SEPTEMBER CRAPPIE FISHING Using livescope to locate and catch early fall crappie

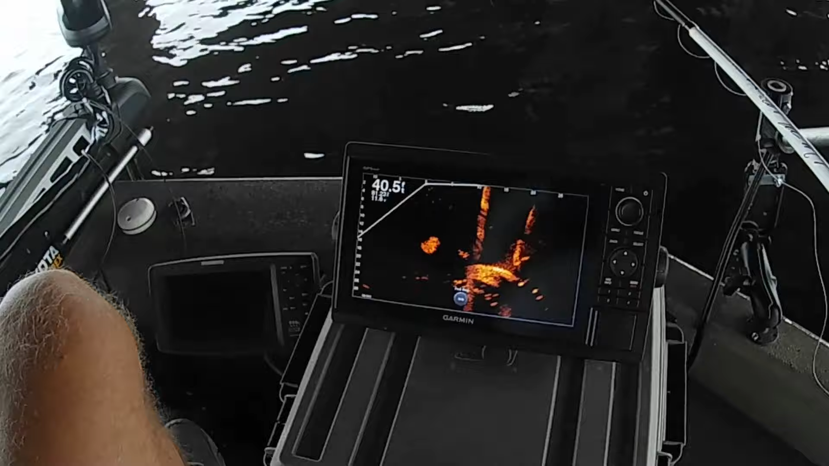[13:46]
A little crappie moving into this school right here as we sit here. It didn't seem like it was that big when I first pulled up here.
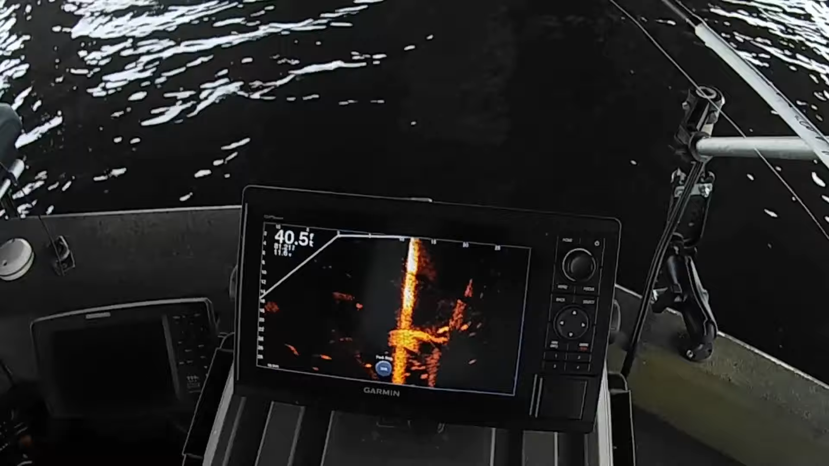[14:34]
good shot of those crappie down there around the bridge now you can see them all hanging underneath here underneath that beam